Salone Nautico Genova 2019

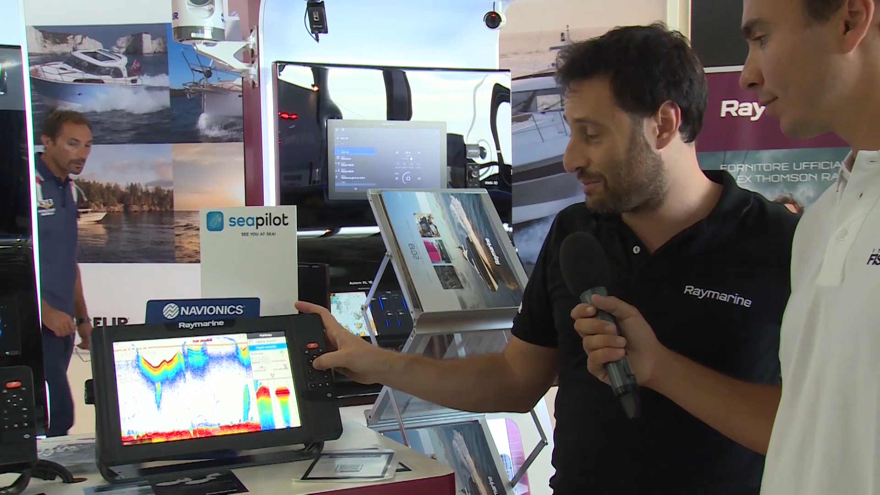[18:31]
Altissima definizione comunque. Altissima definizione ma non ha visto ancora tutto. Possiamo vedere la definizione del DownVision. DownVision in alte frequenze.